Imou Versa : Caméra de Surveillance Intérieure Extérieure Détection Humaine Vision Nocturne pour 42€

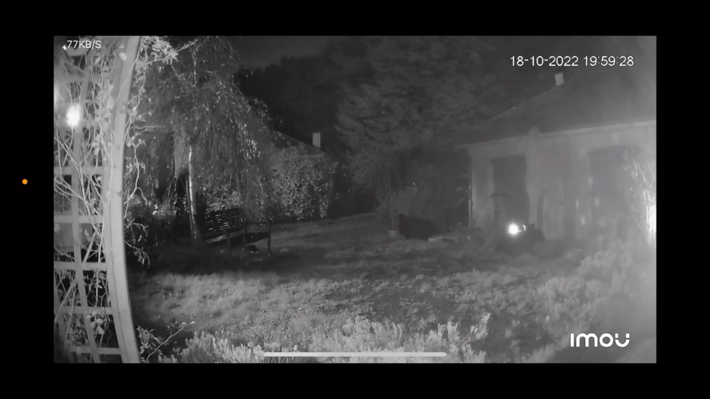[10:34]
et donc voyons voir comment la caméra va se comporter lorsqu'elle va voir quelqu'un en pleine nuit c'est parti je vais me présenter à la caméra
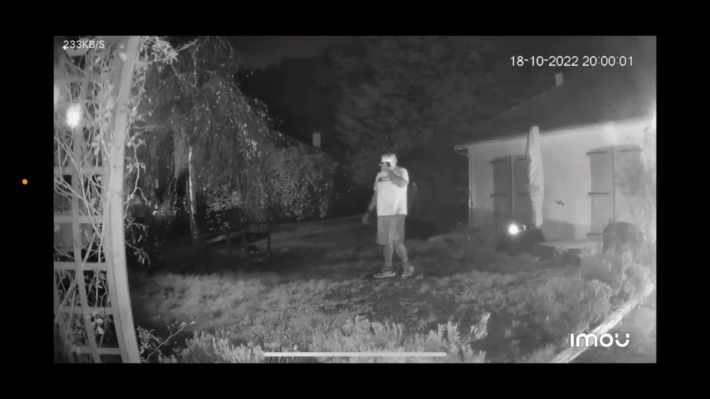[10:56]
comme vous allez entendre une petite notification même en pleine nuit la caméra m'a vu et me ne regarder